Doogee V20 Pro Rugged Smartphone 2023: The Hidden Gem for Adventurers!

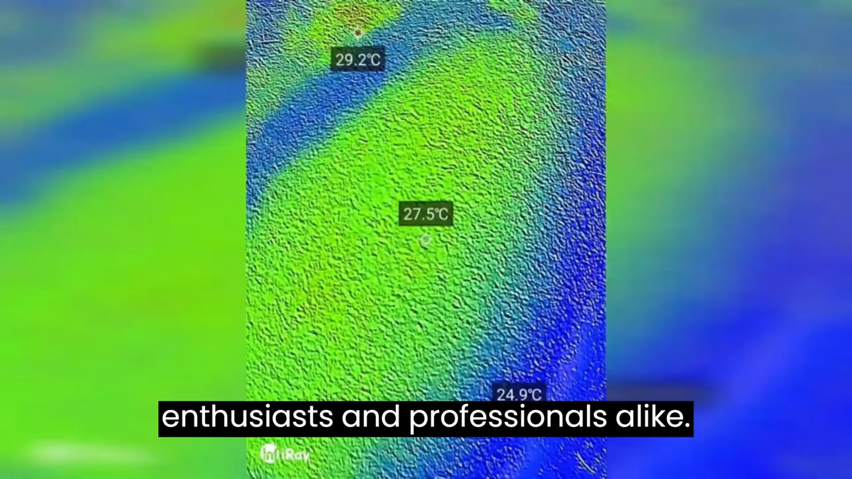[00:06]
On screen: spot 27.5°C
This rugged phone boasts cutting-edge thermal imaging
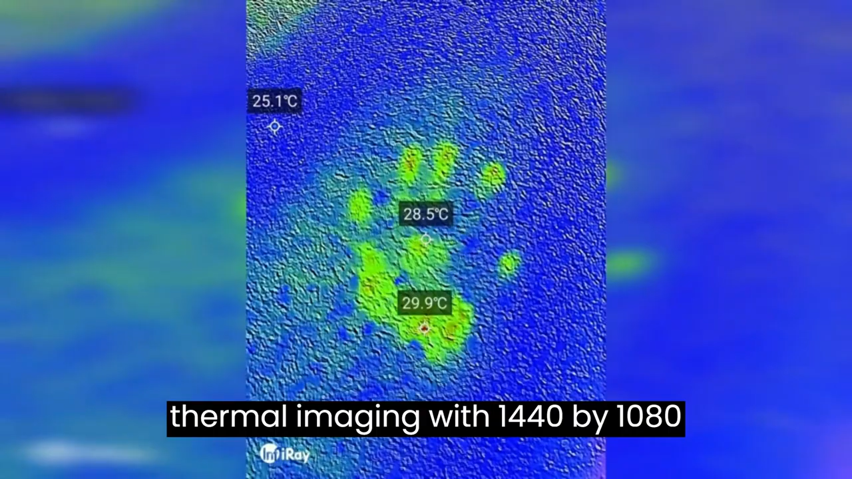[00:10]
with 1440 by 1080 resolution and 30x more thermal pixels,
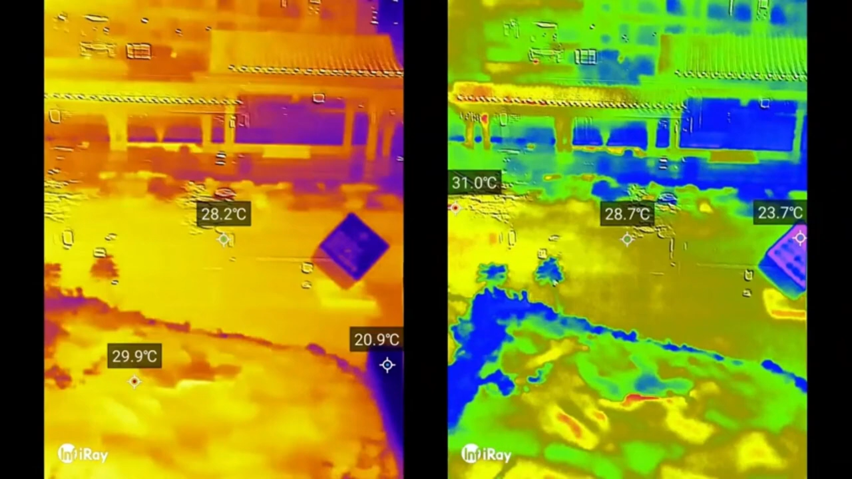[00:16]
perfect for home inspections, firefighting, farming, and more.